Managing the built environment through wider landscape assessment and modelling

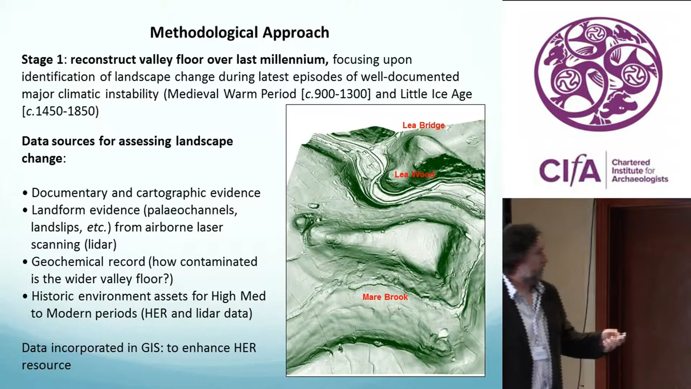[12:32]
We looked at the documentary cartographic records. We mapped landform assemblages, so, you know, paleo-channels, terraces,
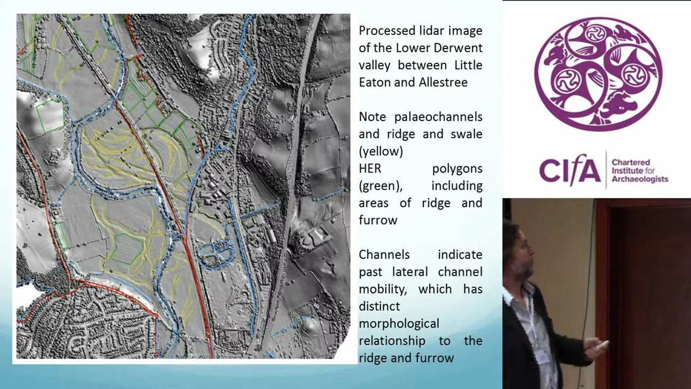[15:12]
The river's clearly moved backwards and forwards across its floodplain in that zone.